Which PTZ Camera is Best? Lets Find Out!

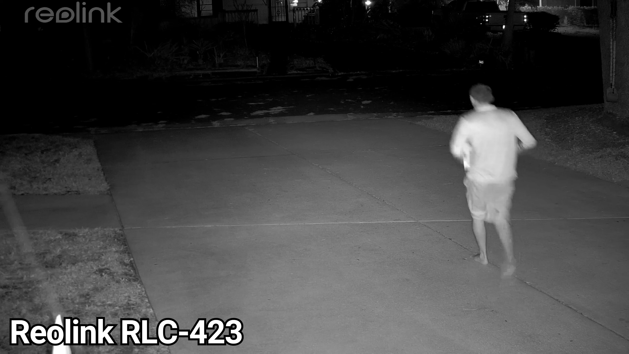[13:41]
In these tests the RLC423 produced the clearest nighttime image with no noticeable ghosting during movement.
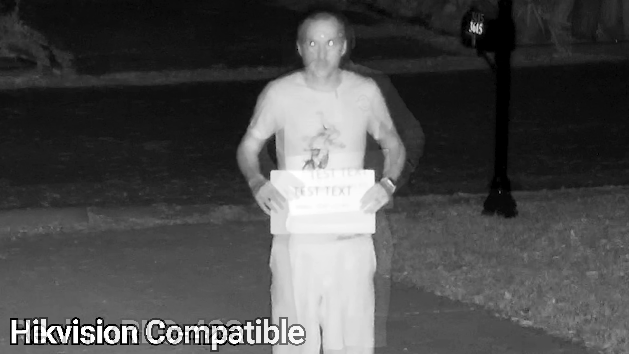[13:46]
The hikevision compatible was a close second and did a great job illuminating the entire scene without blowing out the details on my face.
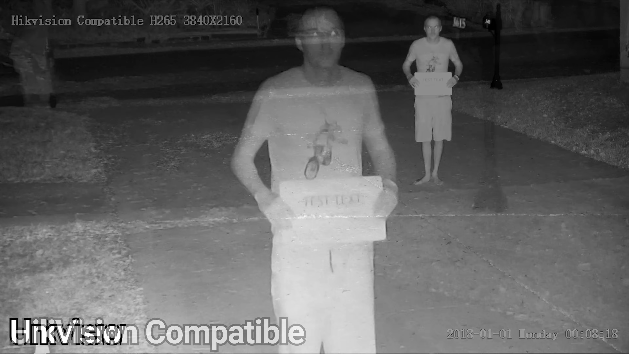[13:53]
Next, was the Uniview that also did a great job illuminating my face and capturing detail.
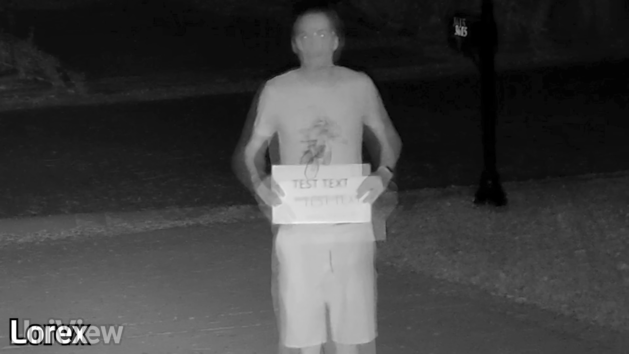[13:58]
After that was the Lorix that produced a flatter image meaning that the shadows were lighter and the highlights were dimmer, not a bad image but harder to see facial detail.
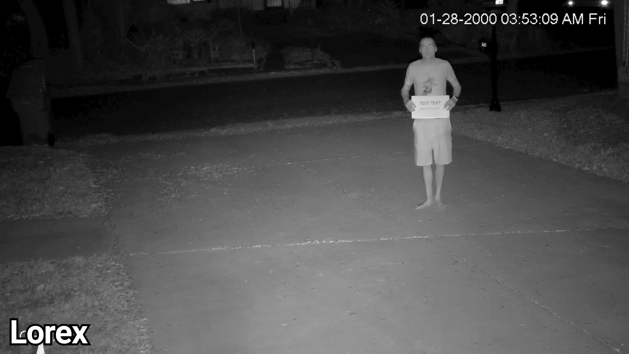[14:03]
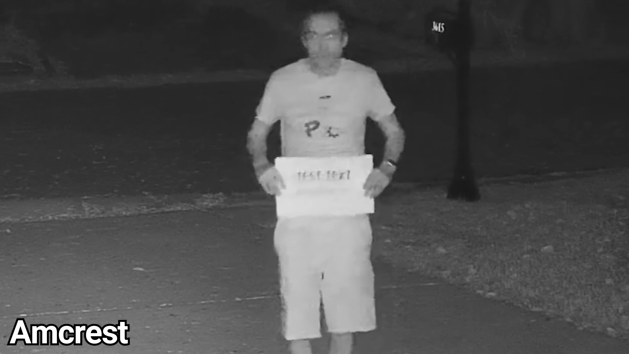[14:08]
And just as we saw on the other tests the Amcrest seems to have compression issues which cause artifacts in the video and make it difficult to read the text on the sign and see facial detail. After that there was a pretty sharp drop off where the E1 Outdoor, Netview,
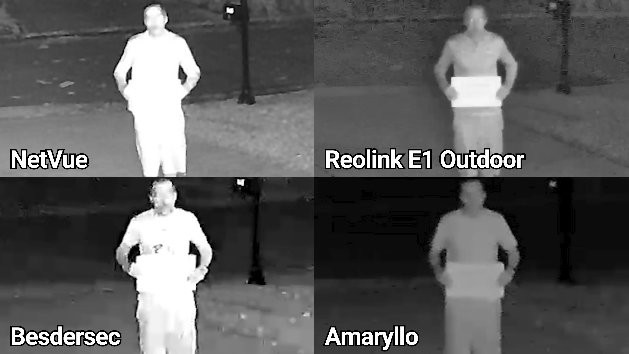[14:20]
and Beesider produced nighttime images with poor detail and lots of digital artifacting,
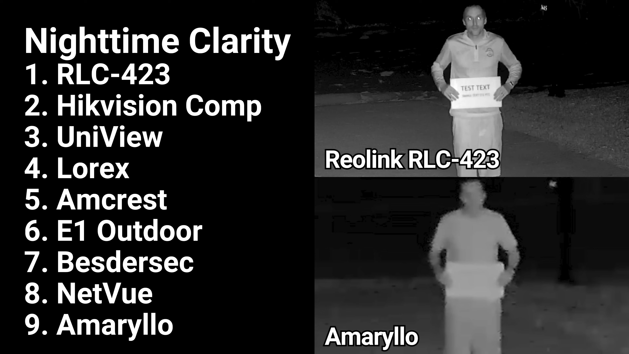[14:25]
and the Amarillos image was unacceptably bad, and aside from confirming that a human was present it wouldn't be useful for much else, even at only 25 feet. A newer category that many people seem to be interested in is nighttime color images,
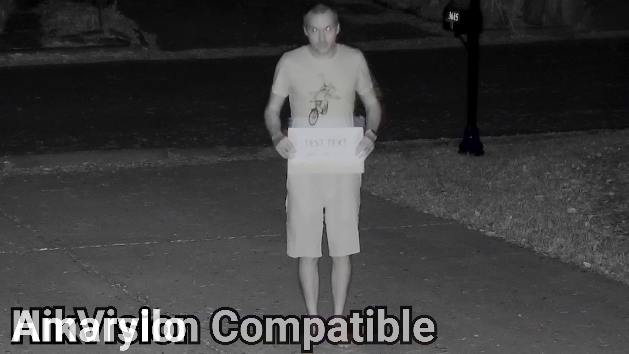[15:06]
For whatever reason I couldn't convince the Hikevision or Lorix cameras to turn off their black and white mode, but they still produce decent images without their infrared lights on, albeit black and white.